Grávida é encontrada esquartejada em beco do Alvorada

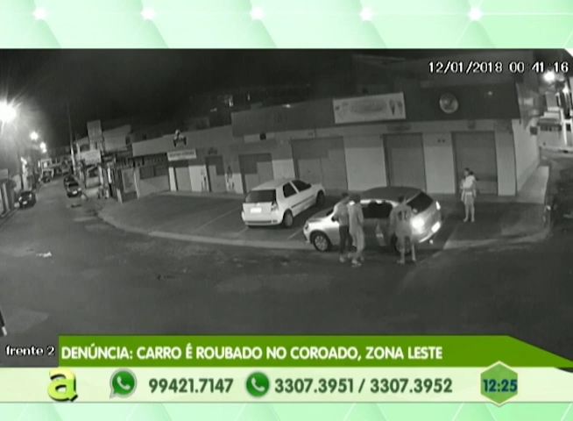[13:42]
As primeiras informações que eu tinha era que esse roubo tinha sido da quinta-feira, mas parece que foi no dia 12, foi na madrugada do dia 12, de quinta para sexta-feira. Gera meia-noite e 41. Olha aí a atuação dos bandidos que chega na hora, leva o veículo e os parentes saíram, os donos do carro saíram correndo desenfreados para lá. Tinha uma criança dentro também do veículo e está aí as informações do carro, placa PHI 39.